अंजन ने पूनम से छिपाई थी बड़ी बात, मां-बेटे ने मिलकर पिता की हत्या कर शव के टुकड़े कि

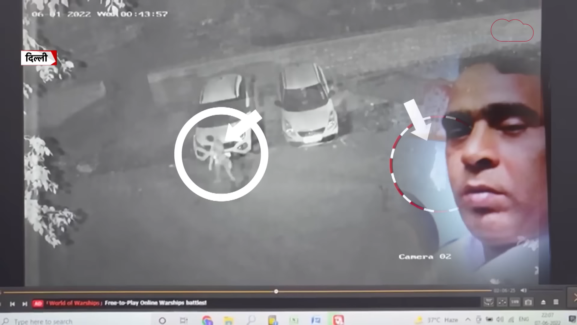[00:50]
सुनसान जगह पर यह शख्स थैले को फेंक देता है और ये दोनों आगे बढ़ जाते हैं।